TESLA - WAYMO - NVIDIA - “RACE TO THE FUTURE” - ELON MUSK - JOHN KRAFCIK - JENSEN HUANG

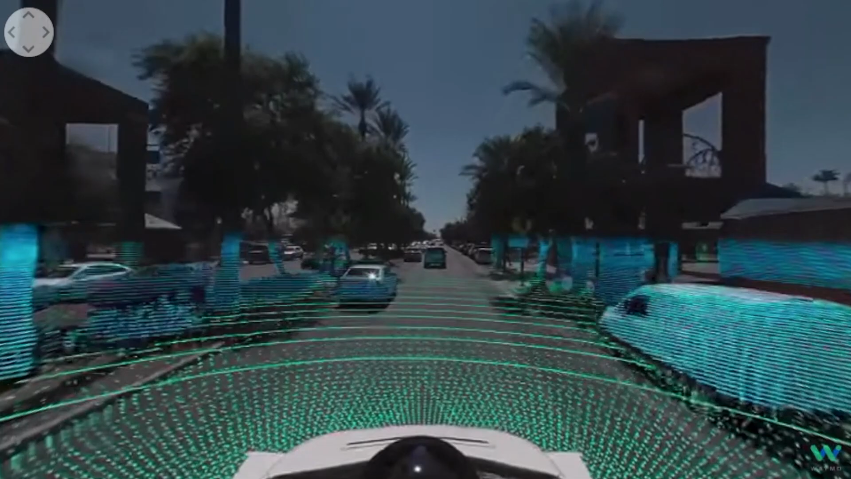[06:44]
have radars all the way around the car that see in radar vision 360
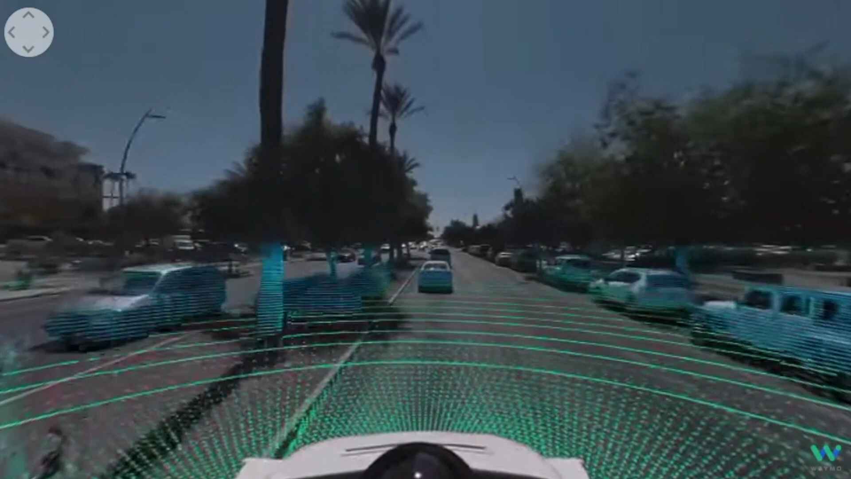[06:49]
and then we have this technology called lidar based on lasers that also see in 360 vision